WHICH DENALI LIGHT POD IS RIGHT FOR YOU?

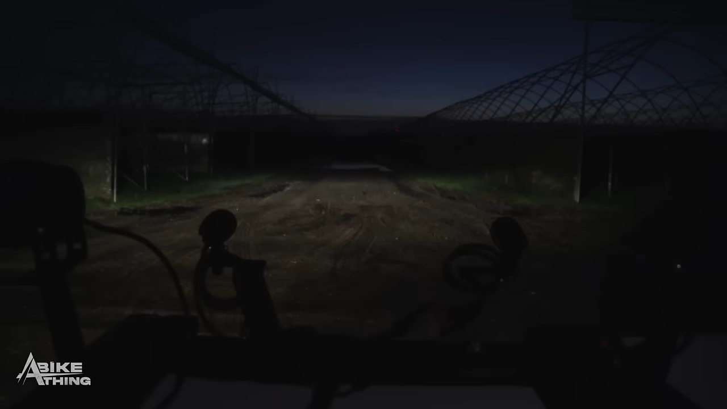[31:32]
so what i'm going to do now is just turn on the dms up to 20 percent if i go to full beam now you're going to get the bmw light and the dms at 100 which is that there